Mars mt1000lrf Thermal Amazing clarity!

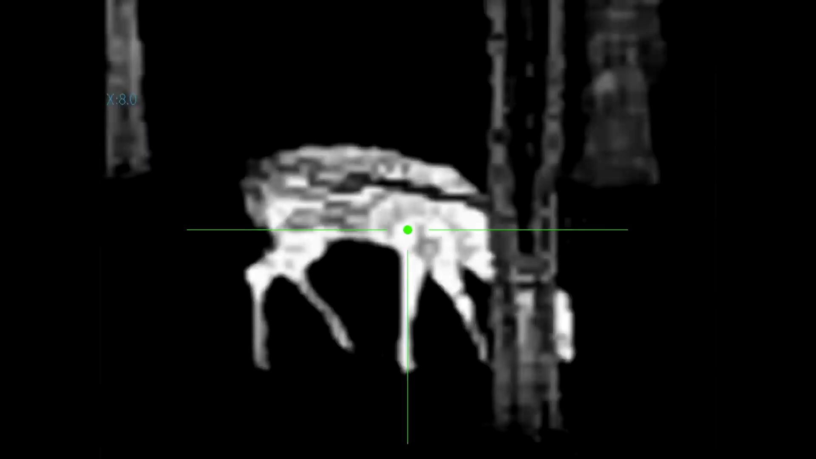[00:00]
The way I'm able to zoom digitally is by rotating this knob that is located on the top of the scope.
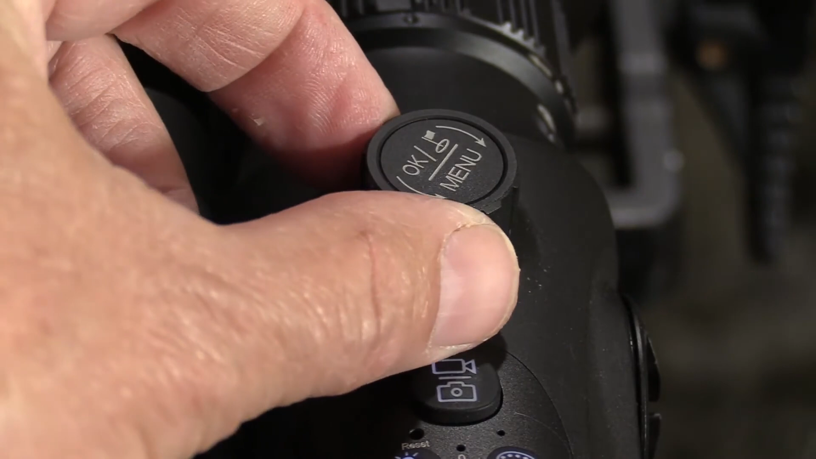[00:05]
And by turning it clockwise, you increase the magnification. Counterclockwise decreases the magnification.
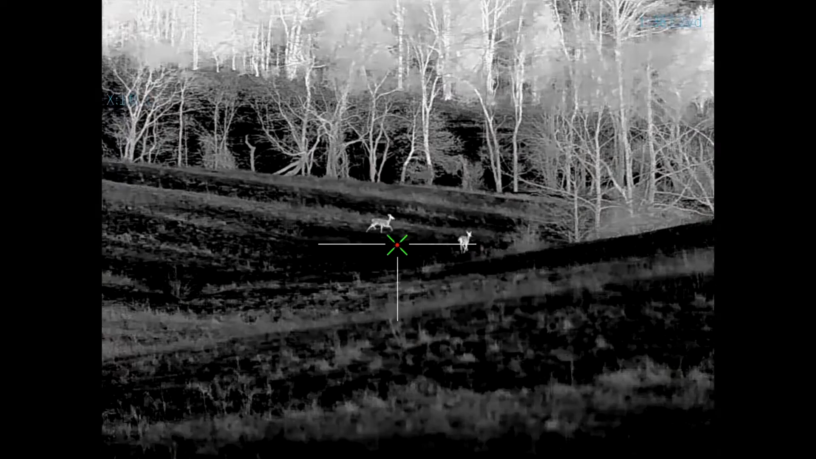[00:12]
So this green X with the red dot is because I have the ballistic calculator turned on.
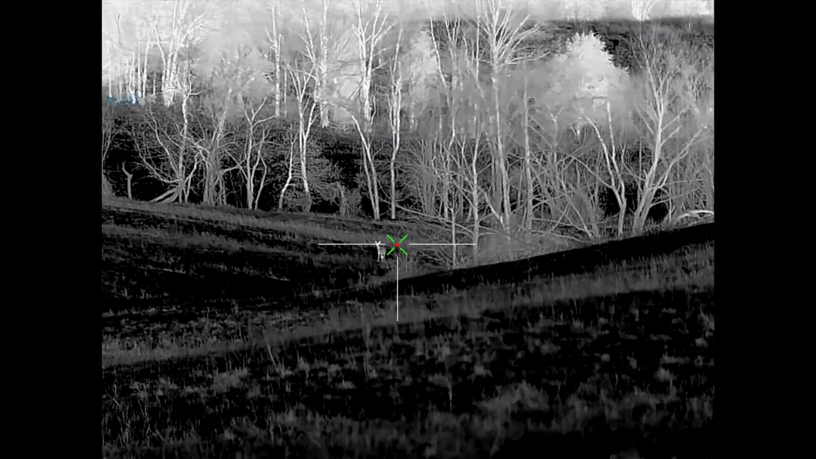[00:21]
If you get a device that has the laser rangefinder, it enables you to use the ballistic calculator.
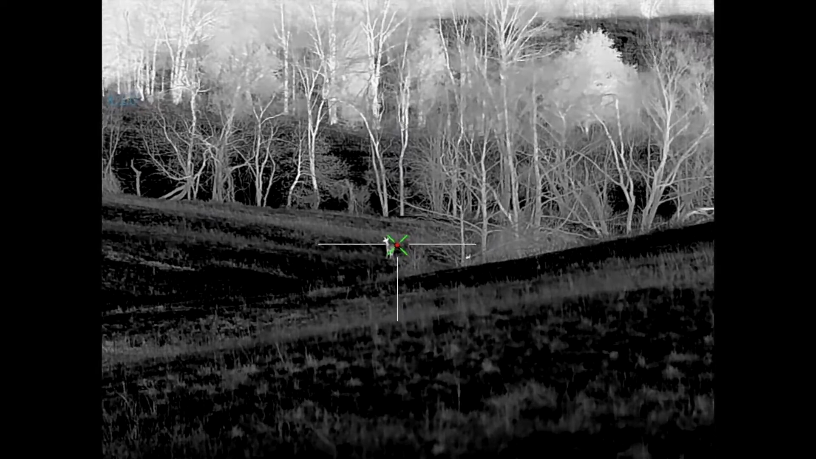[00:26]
When you enter all your ballistic parameters, the device will automatically calculate the point of aim.
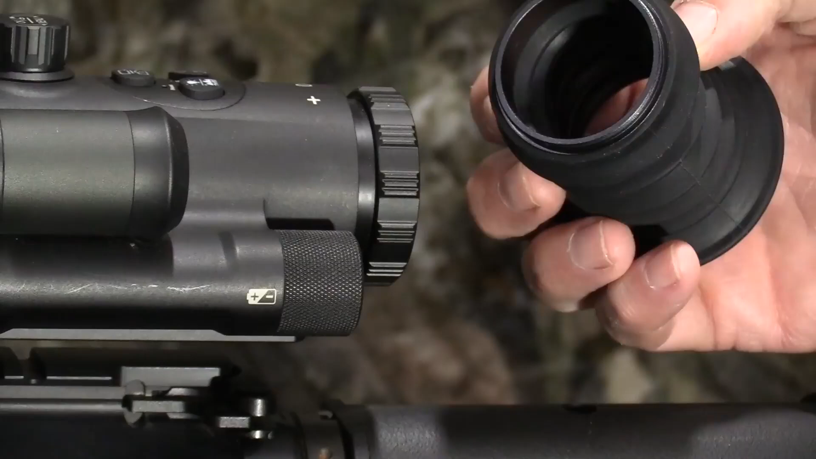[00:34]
The unit has a soft eye cup that is great for cushioning. It also reduces interference from ambient light. It's fully threaded. You just turn it clockwise to secure it into place.
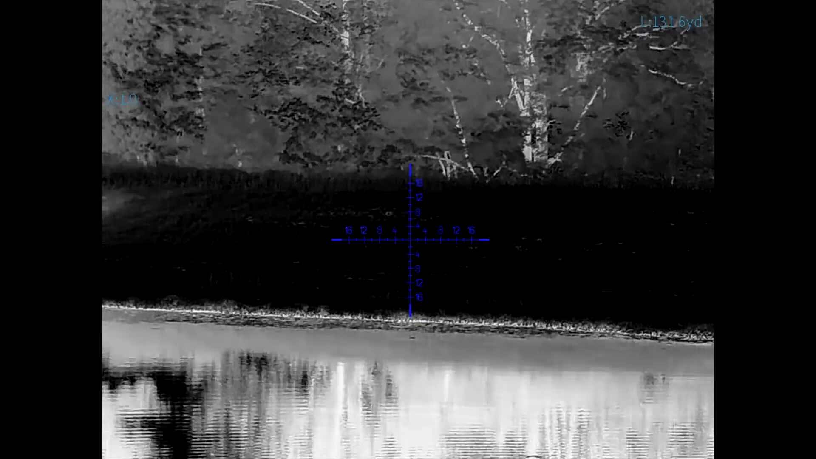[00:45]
There are multiple reticles you can choose from in the menu. Seven in total.
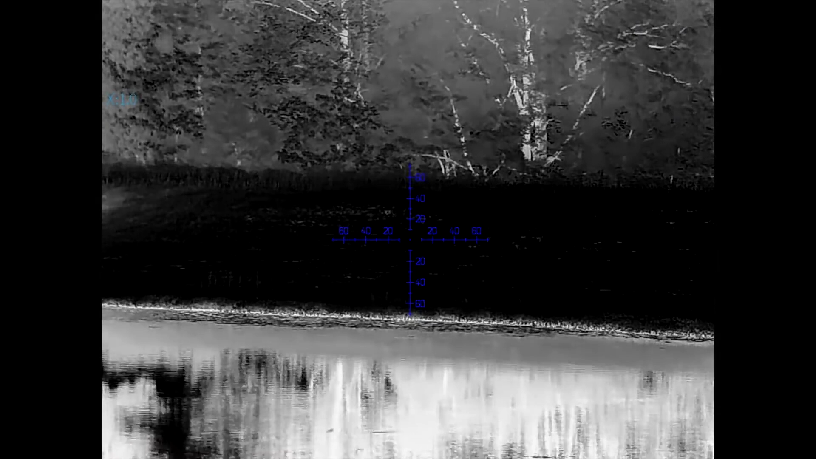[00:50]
And five different color options, including blue,
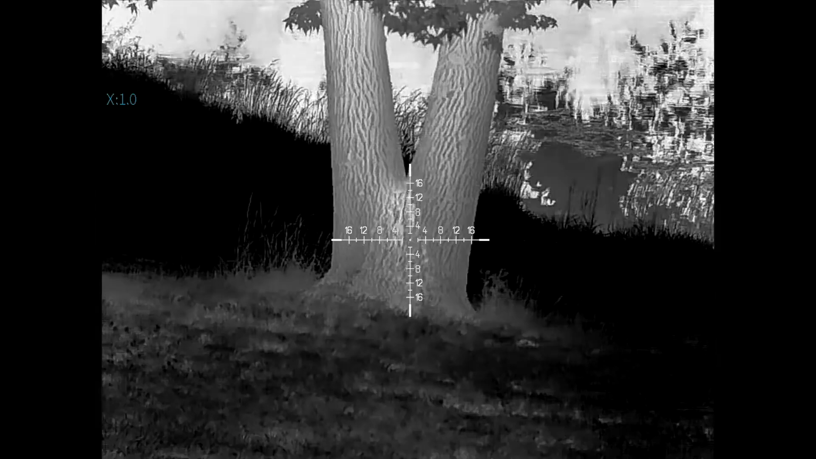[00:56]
white, red, green, and dark green. Now as we watch this coyote come in at three times the normal speed from 400 yards out, I want to tell you about some other features this scope offers. The resolution is 640 by 512. The display resolution is 1024 by 768. And the pixel pitch is 12 microns.
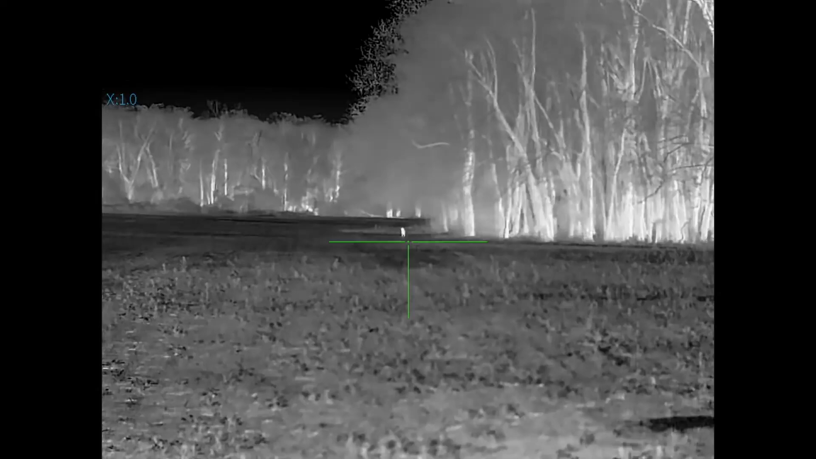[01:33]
There are six different scene modes you can choose from for optimal picture, including snow, haze, fog, city, forest, and rain. You have a choice of three different frame rates, including 60, 50, or 30 hertz.
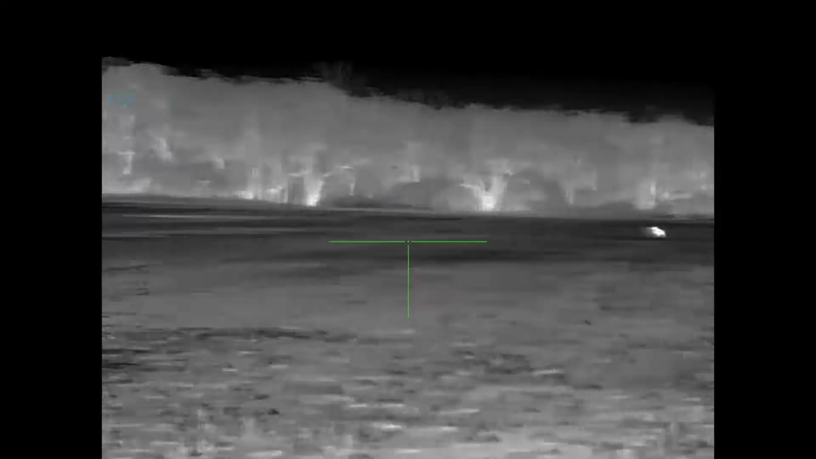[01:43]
And the video is recorded in an MP4 file.
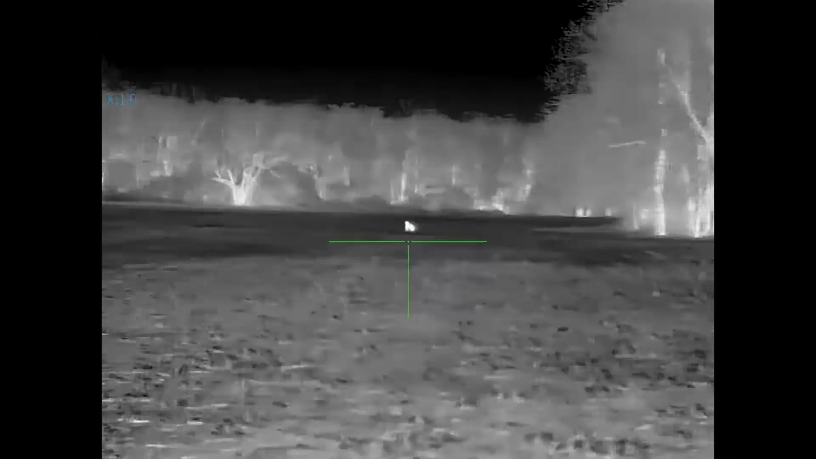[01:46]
With a video resolution of 1024 by 768.